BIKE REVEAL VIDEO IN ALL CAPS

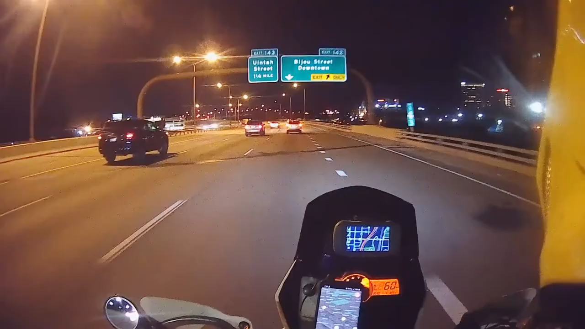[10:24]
Alright, let's see how we do at highway speeds. Okay, that's, that's not bad really. I've been doing 73. I'm at five and a half thousand RPM. I mean, if I want to go faster... Yeah, it'll go faster. Oh, so one of the modifications that I'm doing that I didn't talk about was I'm gonna have,
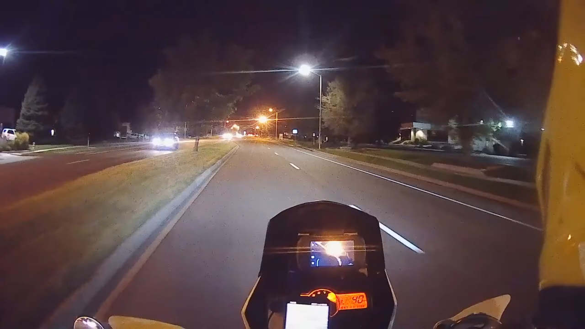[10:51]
I'm gonna send the side stand off to CJ Designs and have him do his adjustable kickstand mod. Cause as it is right now, I can't get the kickstand down while I'm on the bike. It's, it's hidden underneath the exhaust.